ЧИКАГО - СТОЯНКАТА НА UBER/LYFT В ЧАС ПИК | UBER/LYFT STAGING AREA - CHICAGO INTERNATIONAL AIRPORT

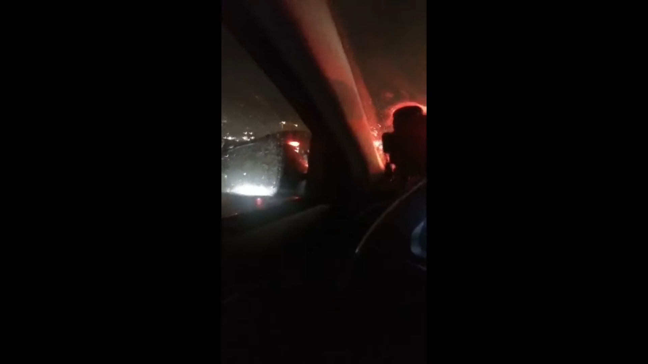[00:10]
5 часа и 9 минути вечерта. Вече се е стъмнило в Чикаго. И това, което показвам в момента, е така наречената стоянка на български език. На английски се вика, се казва staging area, където колите на Uber и Lyft стоят и чакат клиенти, които да ги вземат от летище О'Хеър.